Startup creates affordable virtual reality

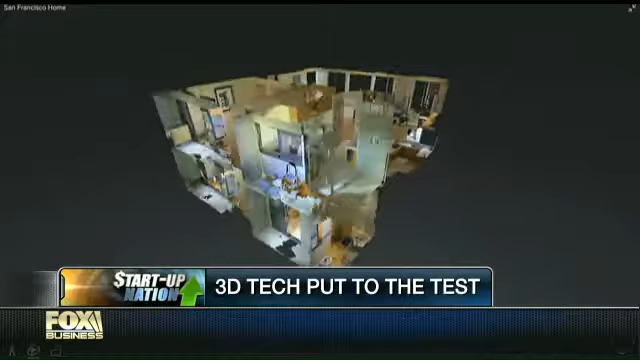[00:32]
a room, a canyon, your travel, and turn it into a realistic 3D model all in under one hour.